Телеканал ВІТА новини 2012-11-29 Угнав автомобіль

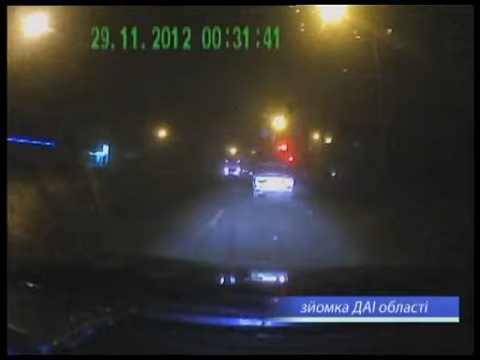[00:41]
Під час руху по вулиці Київська даним водієм постійно здійснювався маневр по всій проїзній частині, чим створював аварійні ситуації, як екіпажам ДПС, які здійснювали переслідування, так і транспортним засобам, які їхали по путньому і зустрічному напрямку. На перехресті вулиць Київська Тарногородського третім екіпажам ДПС було подано жест про зупинку,